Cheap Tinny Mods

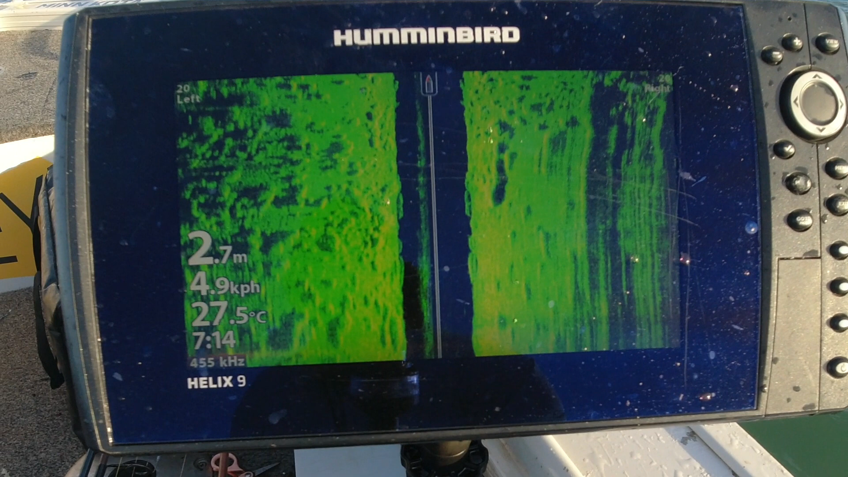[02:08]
On screen: depth 2.7 m, water 27.5°C, speed 4.9 km/h
The Helix is, I actually prefer the Helix over the ones that you touch the screen,
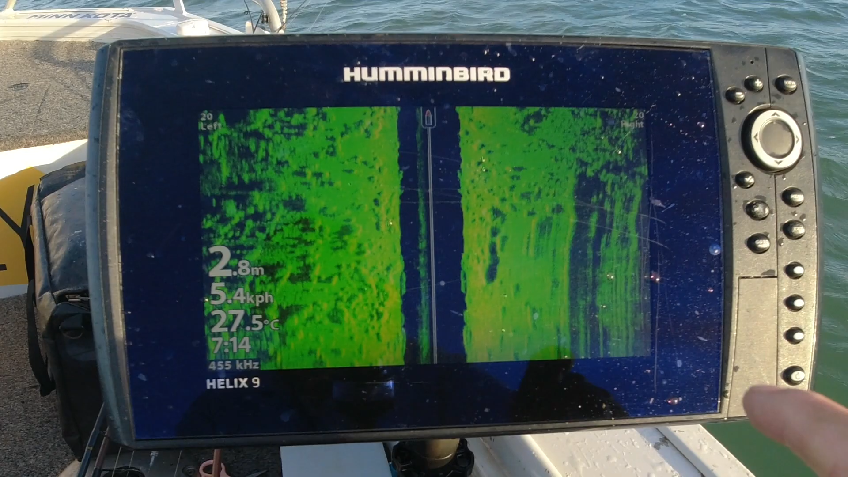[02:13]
On screen: depth 2.8 m, water 27.5°C
I just find that you have too many troubles with them so the old press button, I'm a bit old fashioned with that sort of stuff but the Helix 9 suits me perfectly.
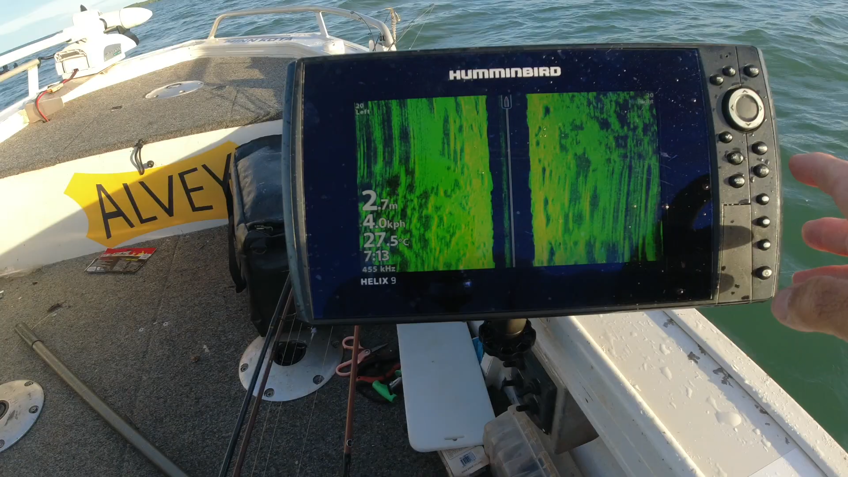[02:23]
On screen: water 27.5°C, speed 4.0 km/h
The screen's big enough, it's got side imaging, it's got chirp,
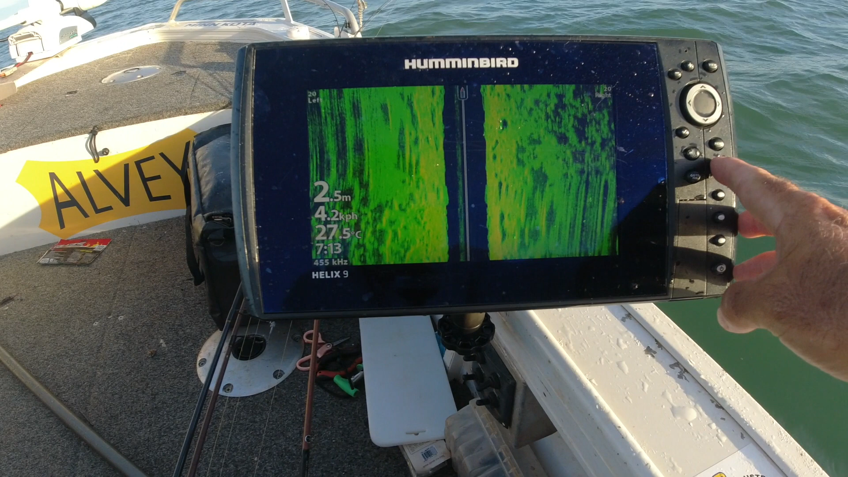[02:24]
On screen: depth 2.5 m, water 27.5°C, speed 4.2 km/h
it's got really good sonar, does everything I need it to do and it's got a really good map in it as well.